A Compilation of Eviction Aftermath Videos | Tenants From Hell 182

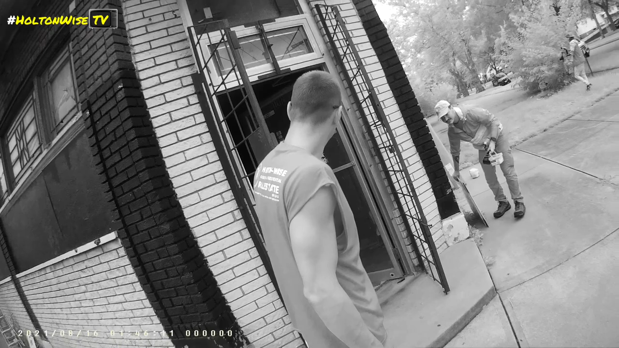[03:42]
bad real bad yeah i mean they can't really go in that far and then the back i try you can sell a building like this yeah
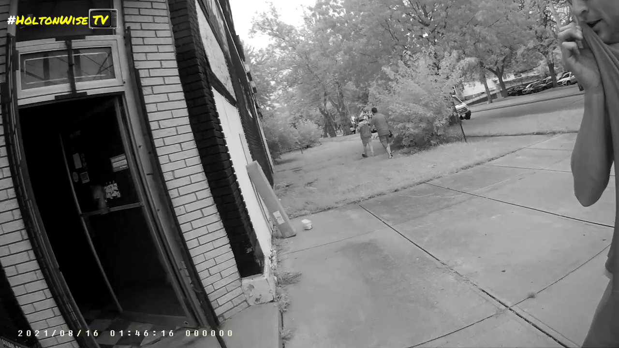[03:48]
the outside's nice commercially you can get away with it or what you can tear it down and build something new
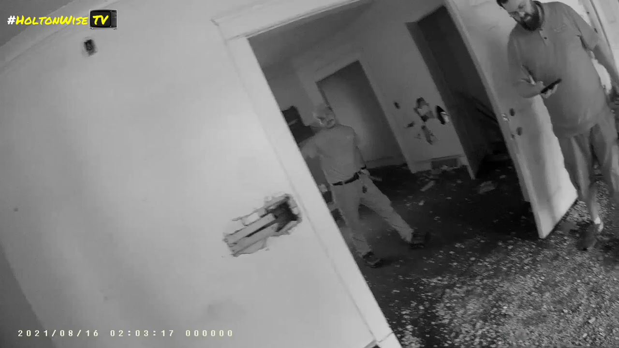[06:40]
I'm pretty sure there's just a couple of holes out here If you trust the steps There's a way to the basement if you want to climb down the wall over there
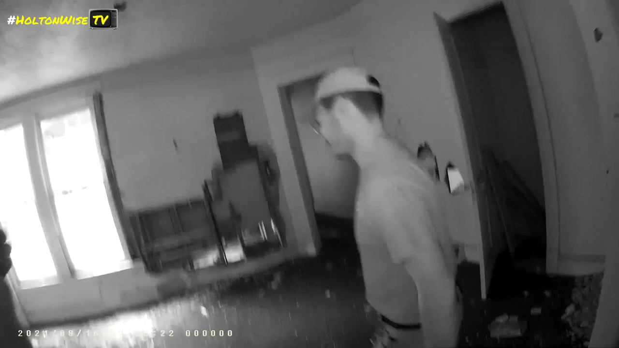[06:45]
Oh, down here?
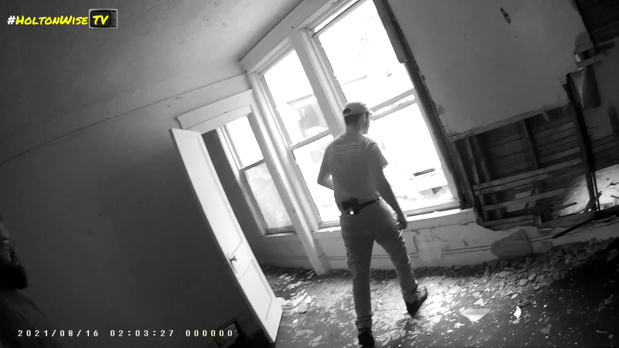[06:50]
Well, we could have gone into the storefront Yeah, all the steps are fucked Yeah